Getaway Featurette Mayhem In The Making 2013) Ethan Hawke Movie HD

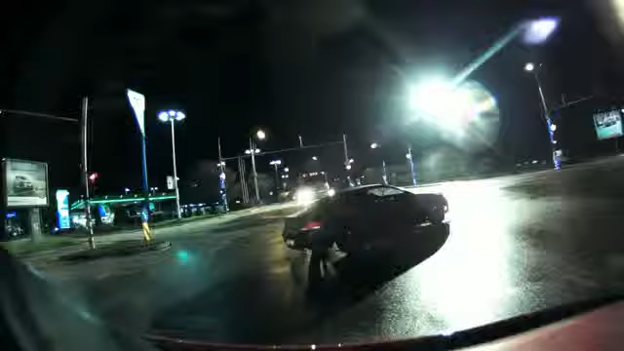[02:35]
We wrecked 70 small little cameras because we'd stick them in the middle of the street where the cars were literally driving over them.